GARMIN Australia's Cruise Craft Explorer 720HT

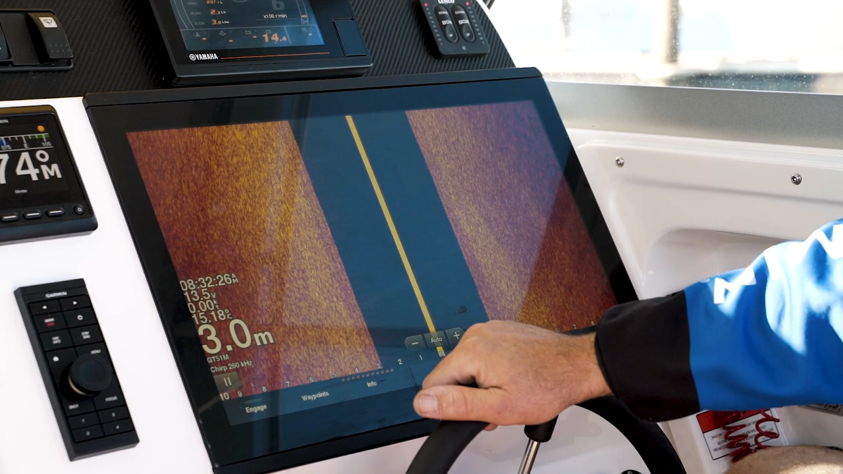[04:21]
On screen: depth 3.0 m
So 260 gives us the, the best depth on the market than any other competitors product. So we actually see about 80 or 90 meters with the 260. It also has the 455 as well, the GT 51 to give you some more shallow water stuff. Then we have the down, the clear view here as well. So just giving us the structure scan.
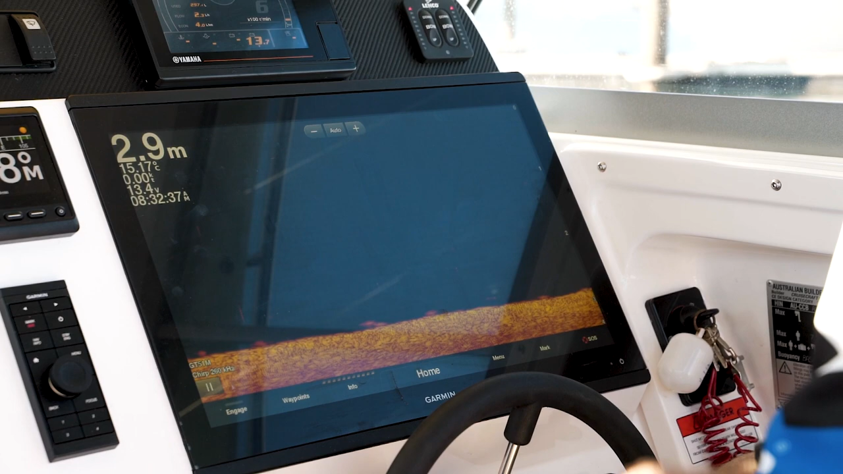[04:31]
On screen: depth 2.9 m
Um, great feature, got everything else as well, got the TVG and everything and the 260 kilohertz as well on the down. And we also are running the PS30 on this vessel.
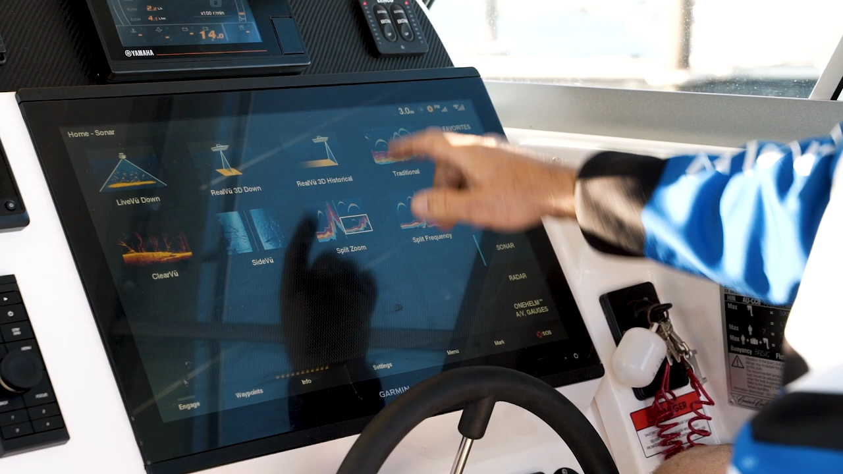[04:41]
So this has, uh, this has three different views. There's the historical view. This is where it's actually painting a picture of the bottom.
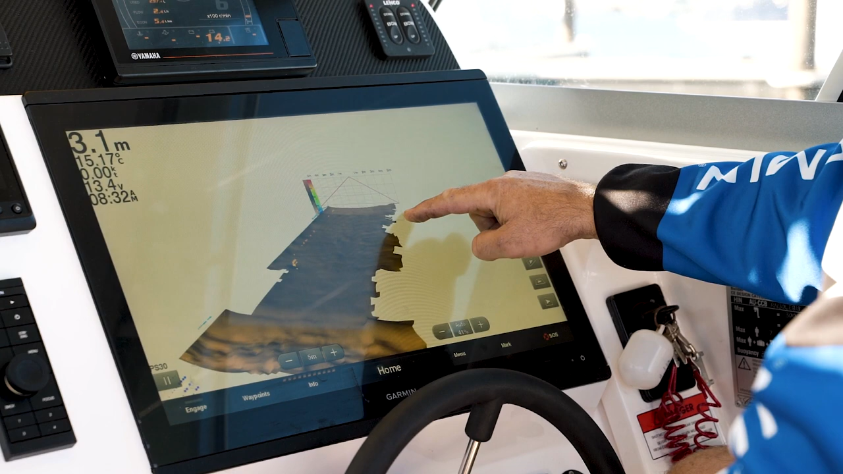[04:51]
On screen: depth 3.1 m, water 15.17°C
As you can see, we can have a pan and tilt on that, giving us a really good outlook of what edges and ledges and rocks that we're looking at. And then we have the live side of it.
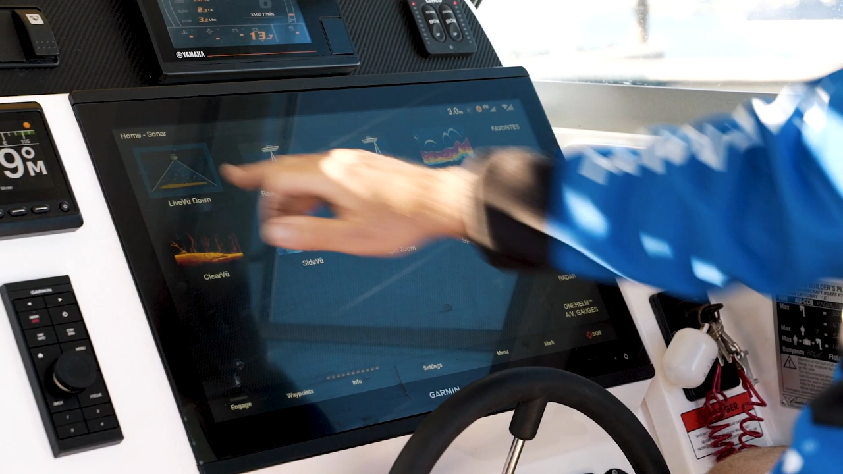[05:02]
So now we can actually see fish swimming around live under the transducer. So we can actually target with our jigs and our, uh, our soft plastics and stuff.
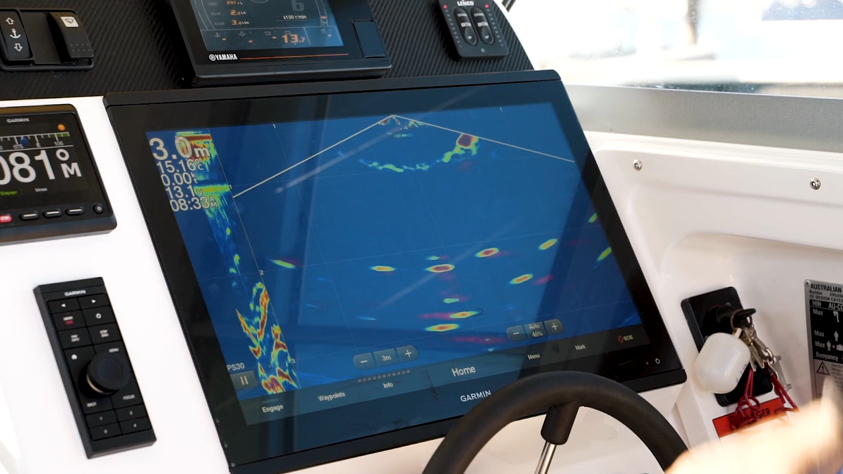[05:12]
On screen: depth 3.0 m
We can actually target the fish and see them actually physically attacking the bait.
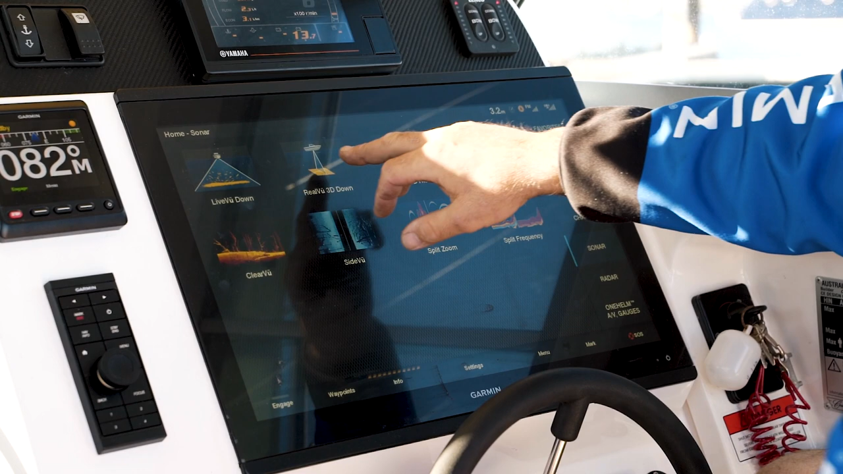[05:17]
This one also comes with the real live down as well.
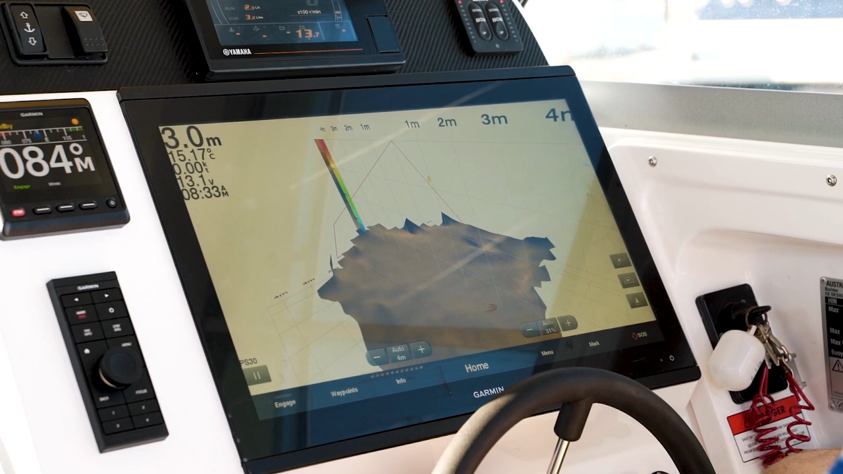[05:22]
On screen: depth 3.0 m
Okay. So this is live under us. This is a combination of the other two, the other two, uh, sonar views. So another great feature we've got here is that we can actually scroll back on our sonar screens.
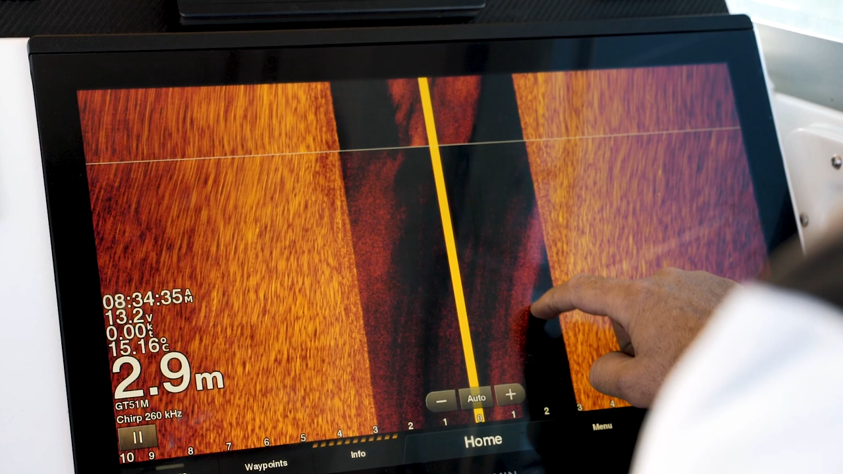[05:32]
On screen: depth 2.9 m, water 15.16°C
As we can see, we've got a school of fish here. We've actually got some fish over here as well. We can pinpoint the fish. We can mark a waypoint. This will put a waypoint back on where the fish were on the GPS.